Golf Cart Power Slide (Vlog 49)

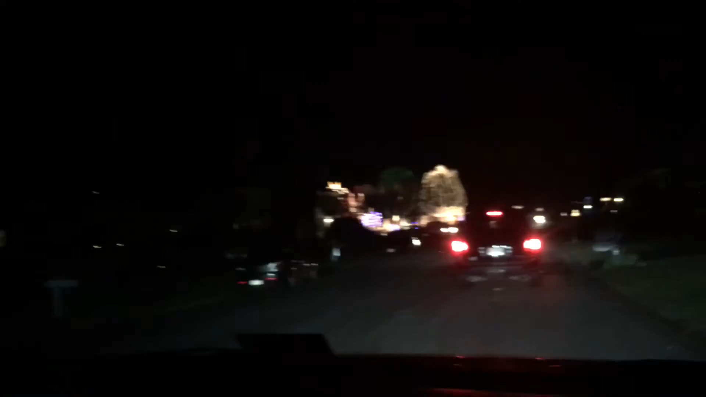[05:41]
Wow! Christmas lights! All right, guys. That's it for today. I hope that you enjoyed it.